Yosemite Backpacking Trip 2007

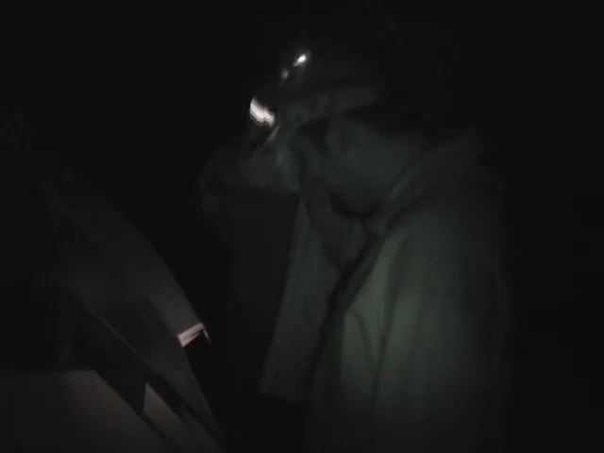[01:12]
Okay. Just standing there with the headlamp. Oh my goodness. I just smacked that baby out of the air.
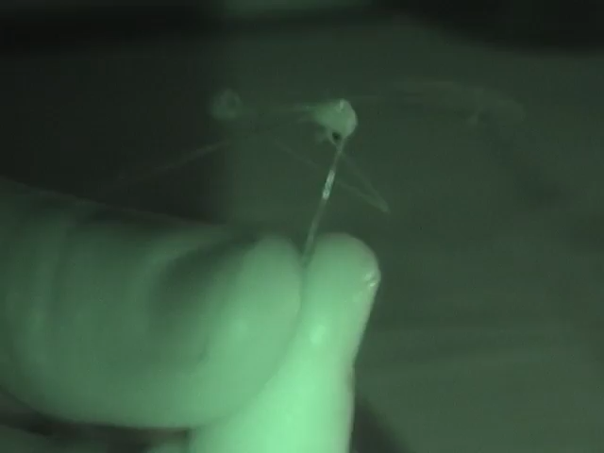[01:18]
Nice. I saved us all. Oh, that's we could all have malaria.
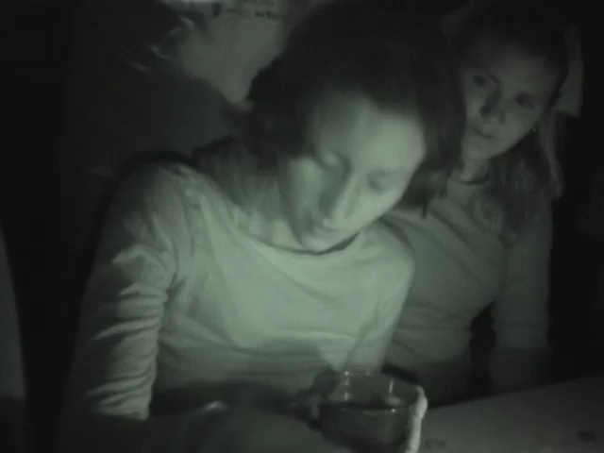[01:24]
Dang, you saved our lives from the fire. What are right there. Straight up. I didn't make any noise. I owe everybody a bath. You did a circle. Can I tell you?